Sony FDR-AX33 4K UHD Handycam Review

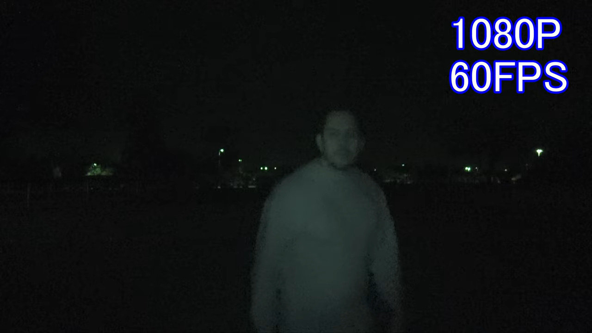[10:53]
And here's a little bit of night vision action at 1080p, 60 frames per second for you.